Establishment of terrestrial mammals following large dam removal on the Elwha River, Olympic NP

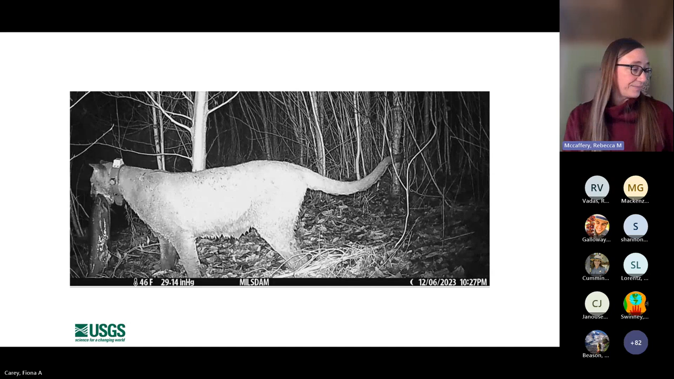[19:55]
And I was going to say that this cougar called Kukitsa and is one of the many cougars as part of that project.